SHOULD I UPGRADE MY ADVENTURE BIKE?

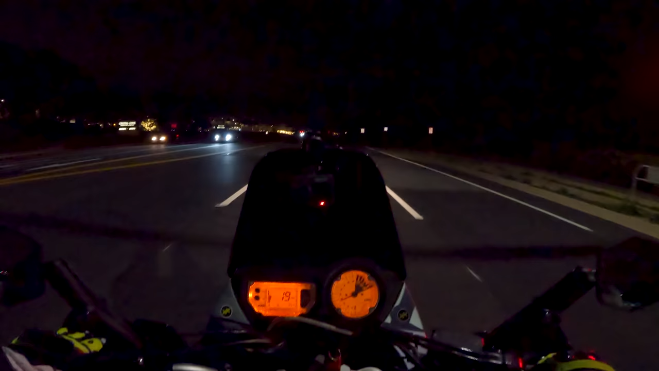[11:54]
But let me show you the difference. Right now, all I have on is my regular headlight.
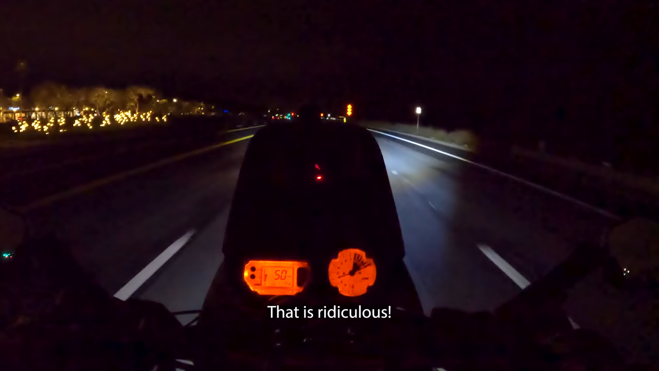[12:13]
They are so bright! Oh my God! As you can see, they do like a really nice wide run.
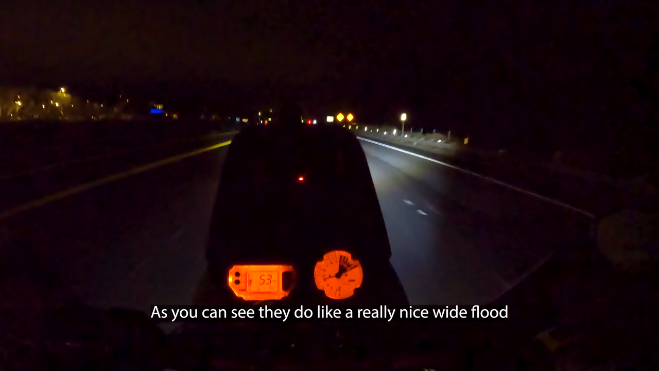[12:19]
So I'm getting coverage all the way over there and all the way over to my left.